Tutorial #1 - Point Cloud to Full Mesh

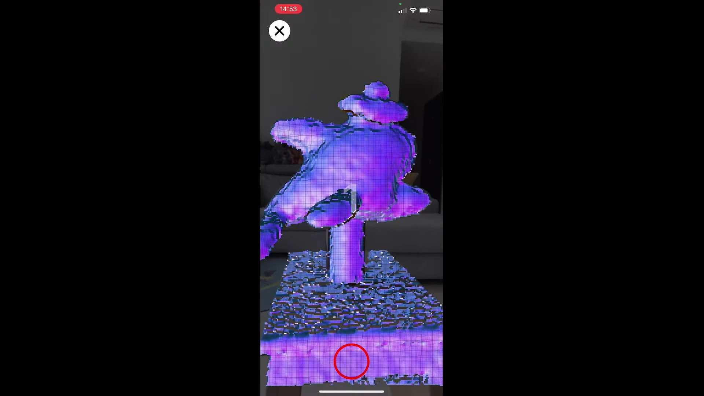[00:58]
You can scan an object in two ways.
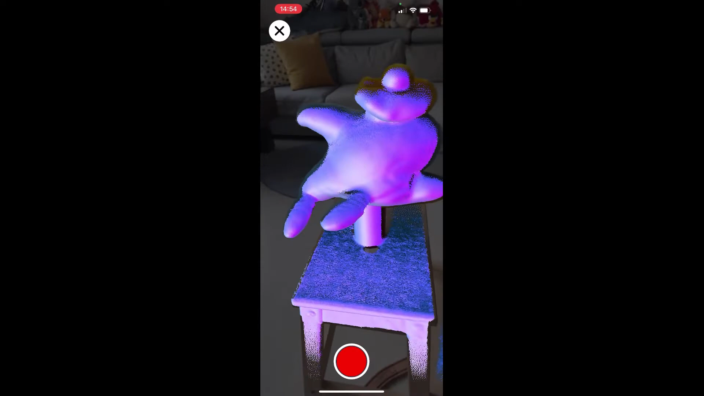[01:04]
Scan the object, while moving around, or place the object on a turntable,